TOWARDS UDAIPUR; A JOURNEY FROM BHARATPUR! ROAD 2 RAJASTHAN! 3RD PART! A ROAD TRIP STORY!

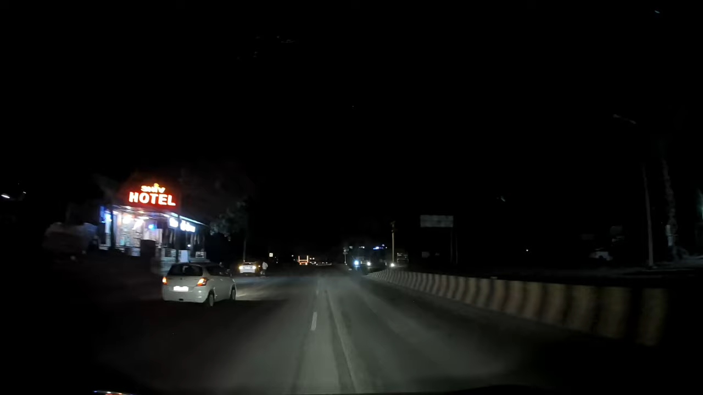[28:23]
এই জাস্ট শেষ হলো, এখানে আমরা মেওয়ার পেরোচ্ছি, মেওয়ার মহারানা প্রতাপের স্মৃতি বিজড়িত। একটা ভুল করে ফেলেছি জানেন, সেটা হচ্ছে সকাল থেকে আমি টোলগুলো গুনিনি যে কটা জায়গায় আমি টোল দিলাম সারাদিনে। আমি আজকে এসেছি এখন অবধি 569 কিলোমিটার এসেছি এখন অবধি।
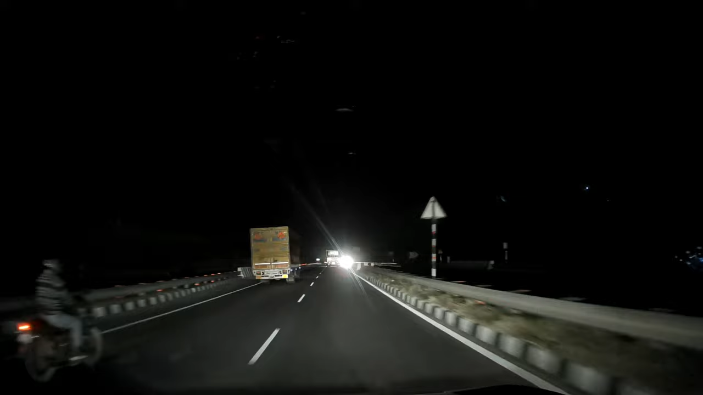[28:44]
এগিয়ে যাই, চলো। একটা টানেলও পাওয়া গেল, ছোট্ট হলেও টানেল।
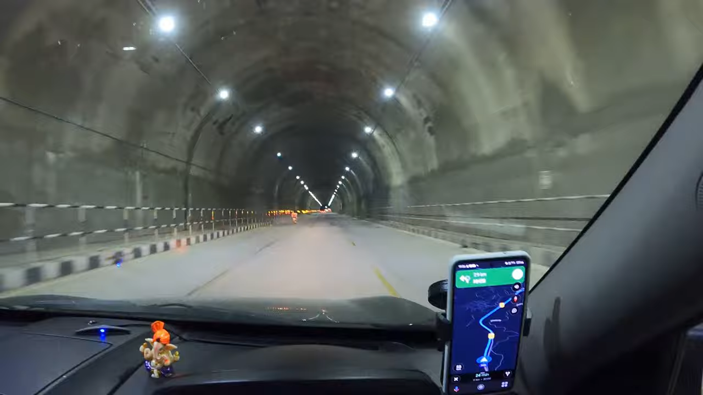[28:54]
বেশিরভাগ জায়গায় পাহাড়টাকে কেটে আলাদা আলাদা করা হয়েছে, টানেলটা কিন্তু প্রচুর উঁচু।
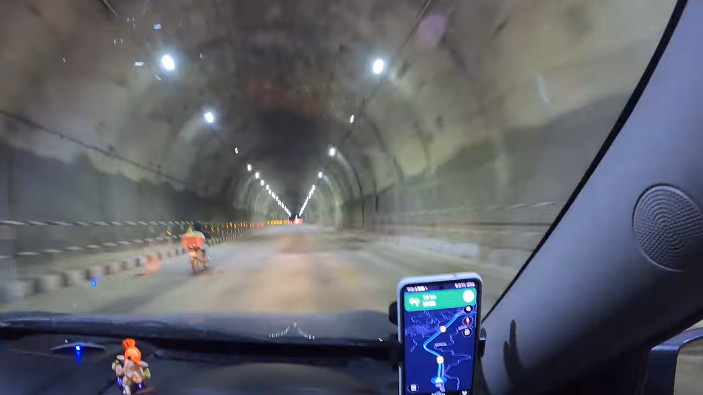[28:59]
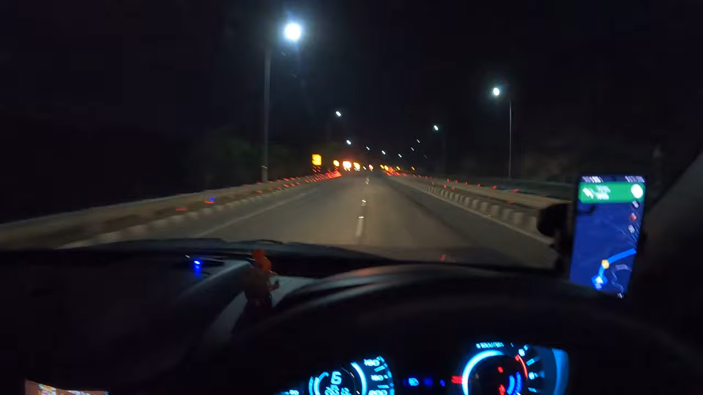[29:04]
এখনো উদয়পুর আর বাকি হচ্ছে যে 12 কিলোমিটার বাকি, 23 মিনিট দেখাচ্ছে, বাজে ঘড়িতে 7:37, 7:37 বাজে।